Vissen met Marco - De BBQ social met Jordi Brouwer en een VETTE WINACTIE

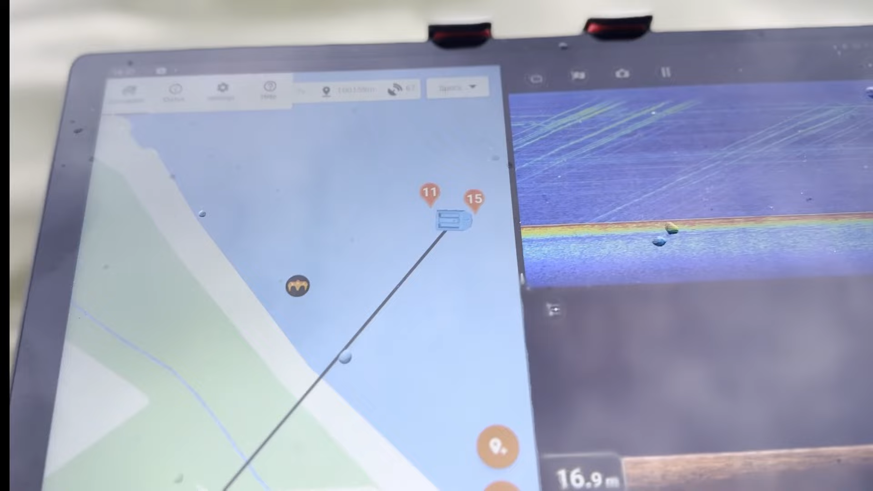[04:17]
On screen: depth 16.9 m
Linker hengel nummer 11, 15 is de middelste. Dus nou drukken we op home. En dan komt de boot terug. Ideaal ding.